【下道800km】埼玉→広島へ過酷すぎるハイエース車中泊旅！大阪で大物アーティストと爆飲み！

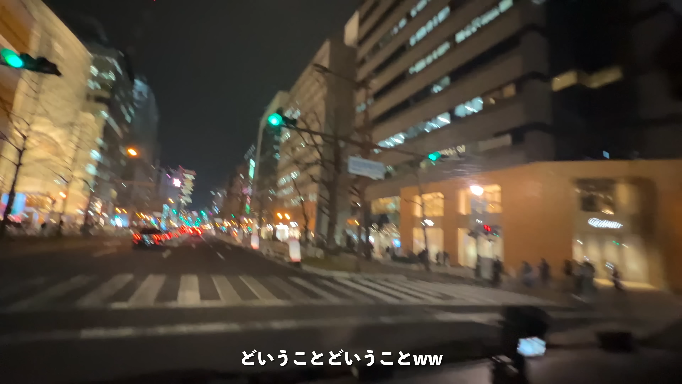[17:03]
あー、大阪トラップ。 だから右折するんだったら、うんうんうん、こっちレーンにいなきゃいけないのよ。 え、いつ入れるの、そっちのレーンに。え、 もう一周しなきゃ いけ ない 。むずっ。 いや、俺これが苦手なんだよ。 大阪わけわかんないね。うん、これ御堂筋線ってやつかな。 しかもさ、こんな広いのにさ、一通やん。 うん。あ、ほんとだ。 むずいの か。ほんとだ、一通だ。 うん。
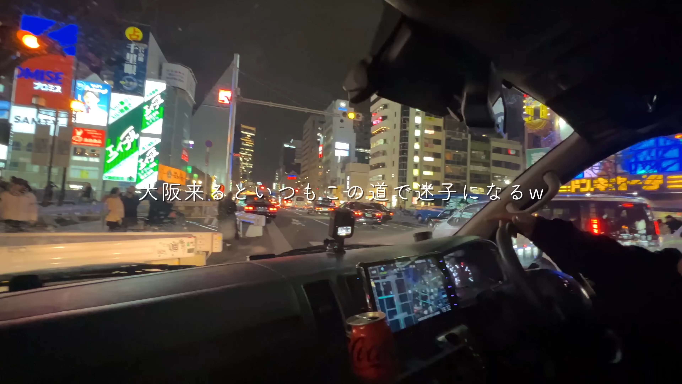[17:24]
大阪トラップ、大阪トラップ。 大阪トラップなんだよ、 早速引っかかりました。 俺これが。 ああ、右に曲がりたかったのに。
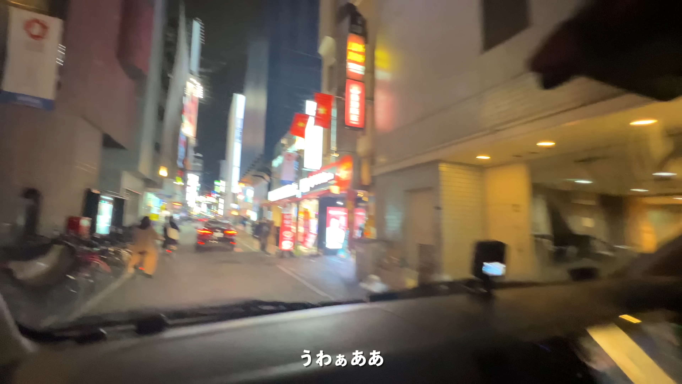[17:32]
うわ ー、うわー、 糸すごー。 やばいやばいやばい。 やばいやばいやばい。ここメインのとこでしょ。 運転したくないんだよ。 うわー。 うわー、すごい。
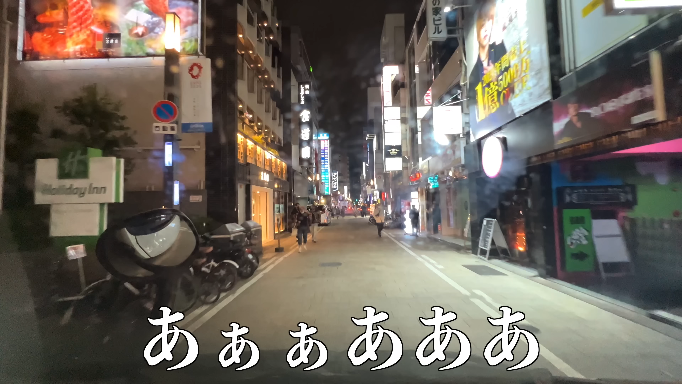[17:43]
あやばい、もうニーヤンが大阪にストレスを感じている。
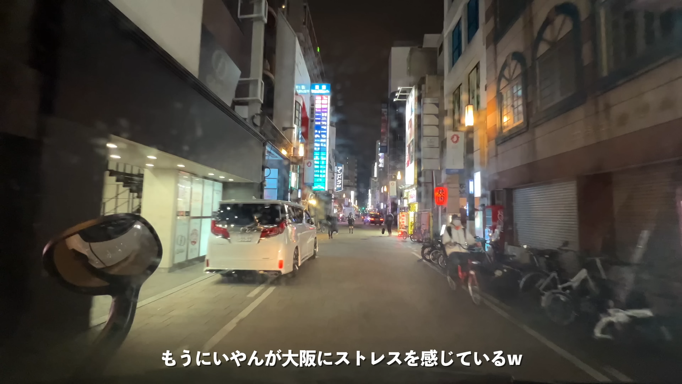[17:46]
あそこで右折できなくて、左に曲がってぐるっと一回転したので、今10分ぐらい到着時刻が遅れました。
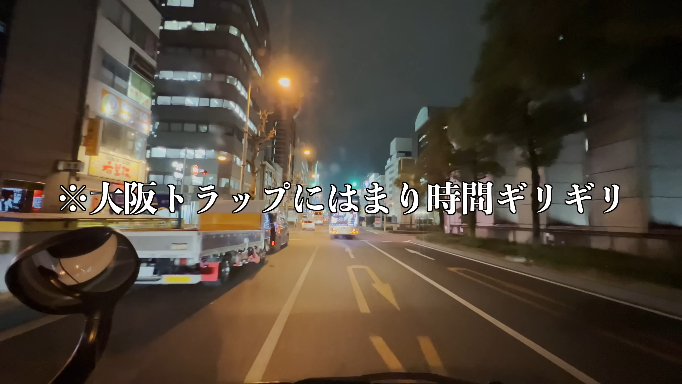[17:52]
地獄、 もう7時ギリギリです。じゃあもう一回挑戦するのね、あの右折に。てか最初にこの左折で、あの車線に入るときに右に曲がるところに行かなきゃいけないってこと。
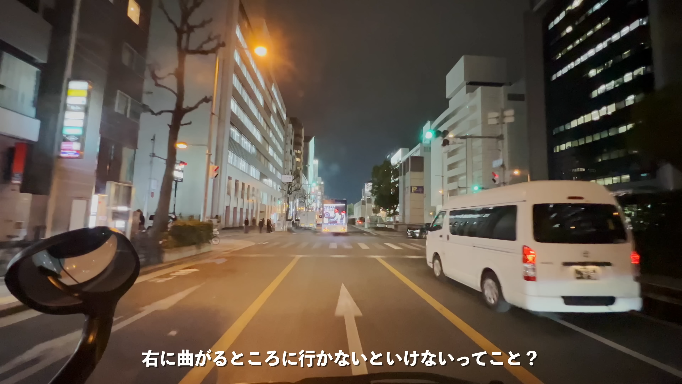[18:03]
大回りして、うん、右折レーンにそもそも入るっていう、左折しながら、 うわ、 ことなんじゃないかっていう、俺は勝手に思って る。なるほどね。